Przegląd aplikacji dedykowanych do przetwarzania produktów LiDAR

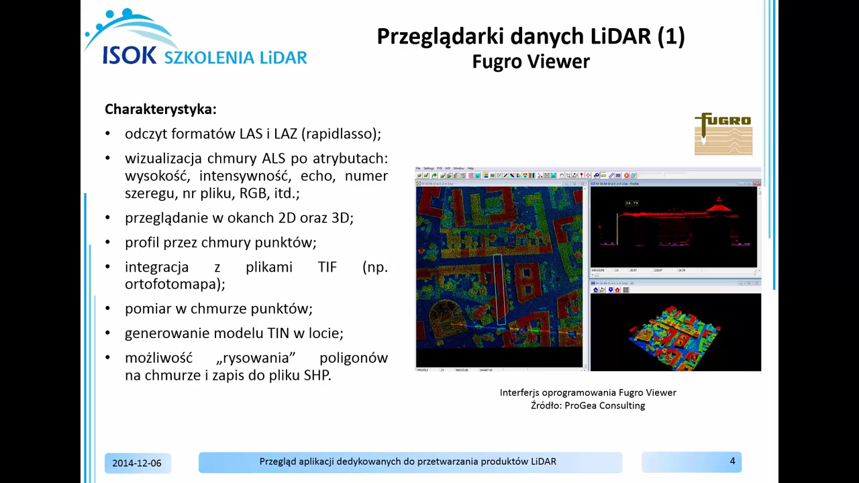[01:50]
Oprogramowanie posiada szerokie możliwości doboru palety barw dla wyświetlania numerycznego modelu terenu oraz jego cieniowania. Użytkownik ma również możliwość zastosowania sztucznego przewyższenia danych. GeoVerse jest produktem pozwalającym na wizualizację danych w postaci chmury punktów pochodzących ze skanowania laserowego.
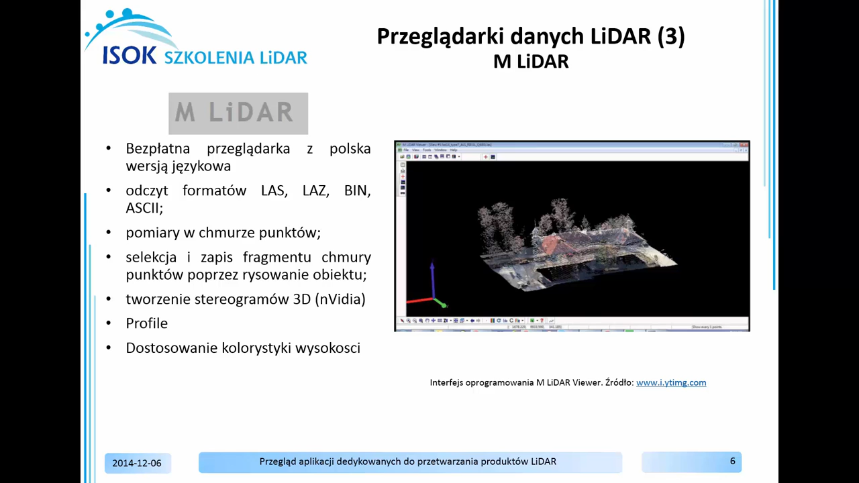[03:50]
Bardzo ciekawą opcją jest możliwość wyselekcjonowania fragmentu chmury punktów wielobokiem regularnym, nieregularnym okręgiem, a także sześcianem przy zdefiniowanej jego głębokości. Producentem oprogramowania ARGIS jest amerykańska firma ESRI. W kontekście pracy z danymi LIDAR istotne i niezbędne jest rozszerzenie ARGIS 3D Analyst. Obsługa, praca i zarządzanie plikami LAS odbywa się przez zastosowanie jednego z trzech natywnych formatów, które rozszerzają możliwości edycji, wizualizacji, analizy i udostępniania danych źródłowych.
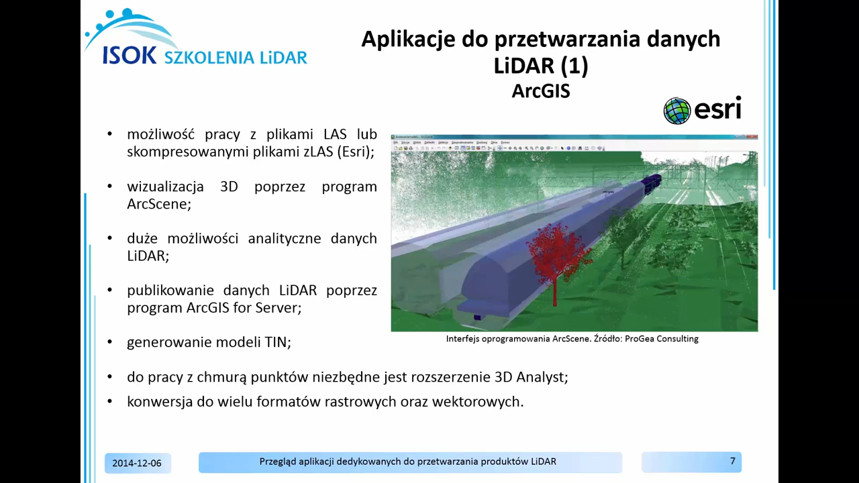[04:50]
umożliwiające udostępnianie danych LIDAR w postaci usługi rastrowej, jak również publikowanie wygenerowanych produktów pochodnych z użyciem usługi ARG Globe. Program DTM Master pakietu oprogramowania INFO jest narzędziem służącym do tworzenia i edycji modeli terenu o wysokiej jakości inżynieryjnej.
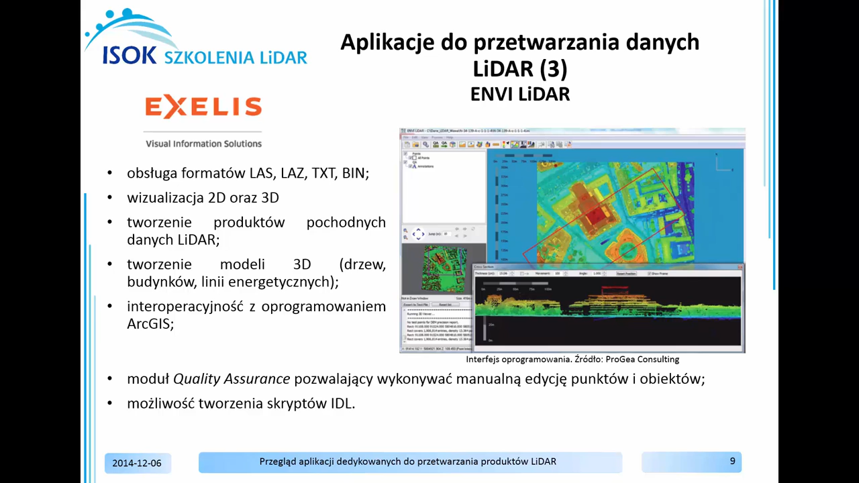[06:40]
zaznaczyć najwyższy punkt w chmurze, czy też zmienić jej odwzorowanie, a nawet wykonać analizę widoczności opartą na numerycznym modelu pokrycia terenu. Aplikacja AirDAS Imagine pozwala na podstawowe operacje wyświetlania, analizy i przetwarzania chmury punktów pochodzących ze skanowania laserowego.
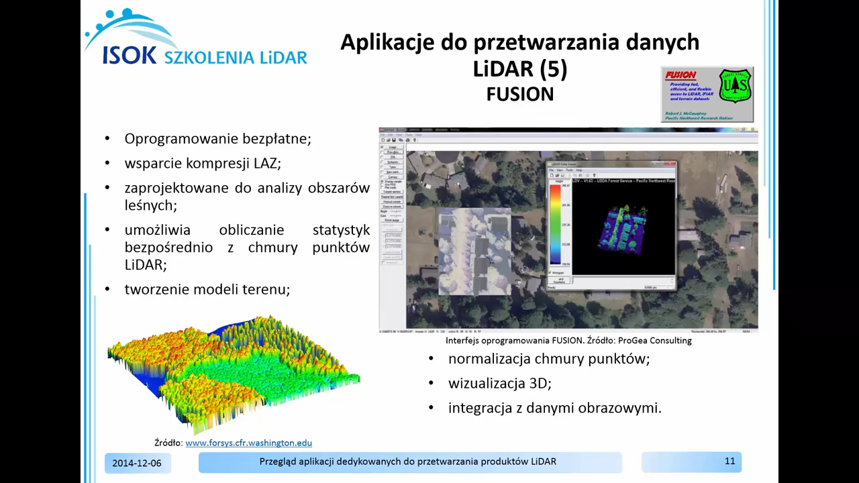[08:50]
Program PDQ odczytuje dane w formacie LDA, LAS, LAS oraz DTM. Ogromną zaletą pakietu Fusion jest możliwość pracy z wykorzystaniem linii komend oraz tworzenia programów sadowych. Pozwala to na znaczne zautomatyzowanie przetwarzania danych. Pakiet oprogramowania GRAS GIS został opublikowany na licencji General Public License i może być używany na różnych systemach operacyjnych. Użytkownicy mogą korzystać z programu poprzez graficzny interfejs lub na drodze połączenia się do bibliotek GRAS poprzez inne oprogramowanie, np. Quantum GIS. Opublikowanie wersji GRAS 6 wprowadziło
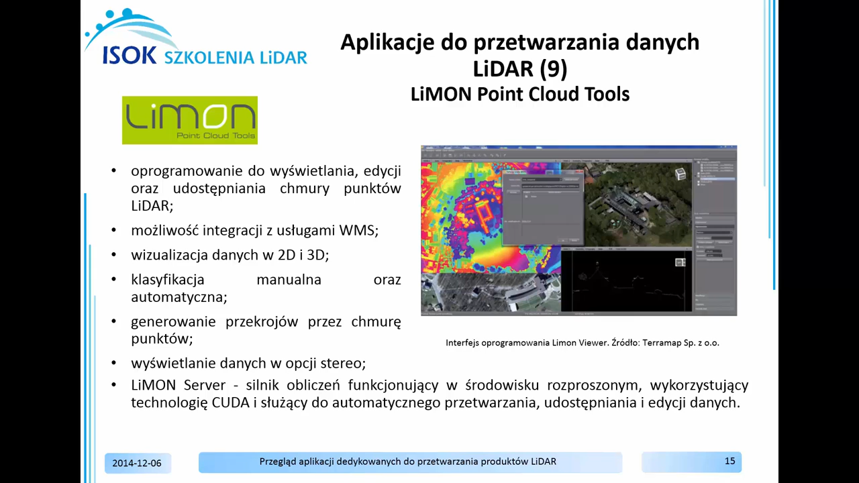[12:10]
a także synchronizację danych LIDAR z obrazami i plikami wideo. Oprócz LIMON Viewer dostępna jest aplikacja LIMON Editor i LIMON Server, które służą do klasyfikacji i edycji punktów, tworzenia produktów pochodnych i rysowania obiektów 3D. Oprogramowanie LIS firmy LaserData jest aplikacją wykorzystywaną do przetwarzania,
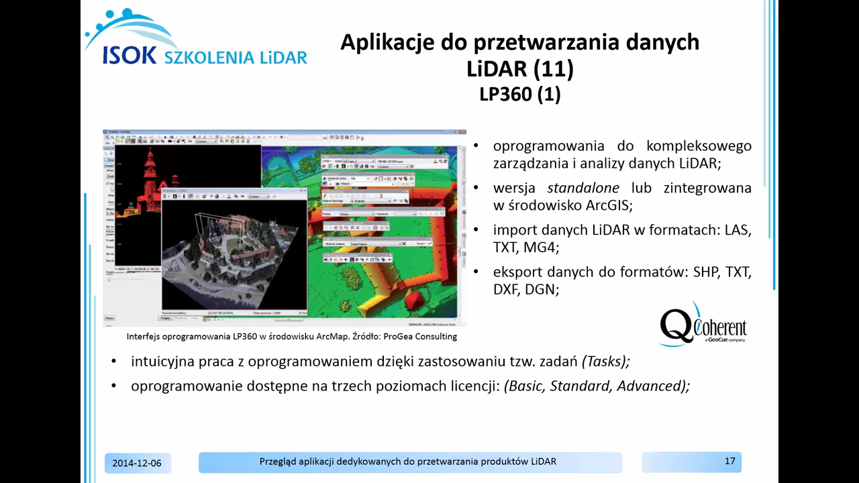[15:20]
Podczas pierwszego wczytania danych LIDAR do aplikacji, dla wszystkich plików LAS generowane są piramidy pozwalające na szybką i łatwą pracę z danymi LIDAR. Wykorzystując bezpłatną wersję LP360 Viewer, pracującą wyłącznie jako samodzielna aplikacja, użytkownik może wizualizować chmury punktów LIDAR w oknach 2D, 3D oraz tworząc przekroje. Aplikacja umożliwia zmianę wizualizacji, dzięki czemu chmura punktów może być również wyświetlana jako model szkieletowy lub TIN, pokolorowany w zależności od wartości wybranego atrybutu chmury punktów, np.
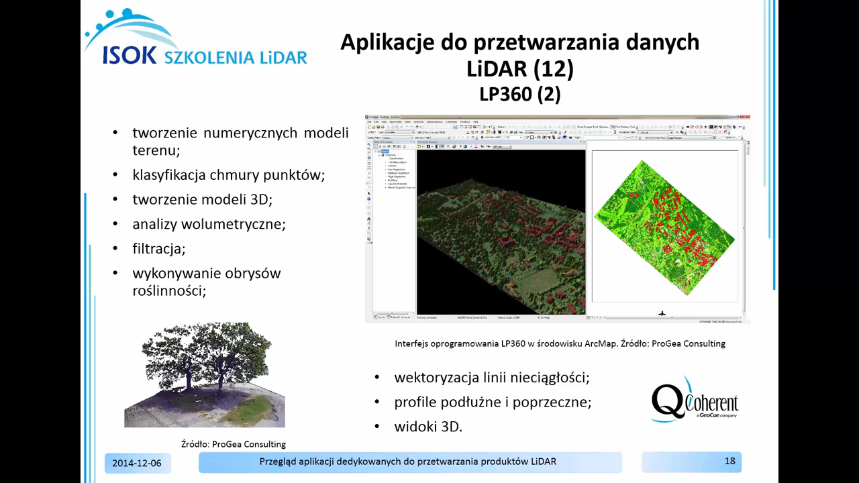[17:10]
wektoryzację linii ciągłości terenu wraz z analizą objętości oraz wykonywaniem map zasięgów roślinności oraz obrysłów budynków w celu generowania miast 3D. Uwagę również zwracają funkcje manualnej i automatycznej klasyfikacji chmury punktów. Produkt Map Power View służy głównie do tworzenia rysunków CAD w przestrzeni 2D oraz 3D. Kompozycję okna roboczego oraz dostępnych pasków oraz ikon można dowolnie edytować, dzięki czemu praca z oprogramowaniem staje się wygodna dla operatora. Do projektowania rysunków wektorowych we własnym formacie DGN platforma Map Power View pozwala wykorzystywać dane zapisane w formatach wektorowych,
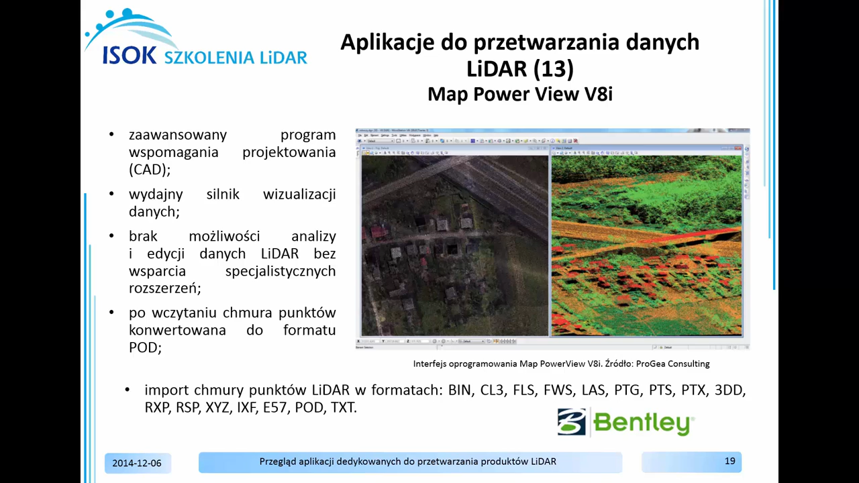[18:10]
Aktualnie w celu edycji chmur punktów LIDAR należy korzystać ze specjalistycznych zewnętrznych aplikacji dodatkowych przygotowanych w postaci plików WBA lub aplikacji MDL. Pakiet oprogramowania OPALS został opracowany w Instytucie Fotogrametrii i Teledetekcji Uniwersytetu Technicznego w Wiedniu w celu przetwarzania danych LIDAR.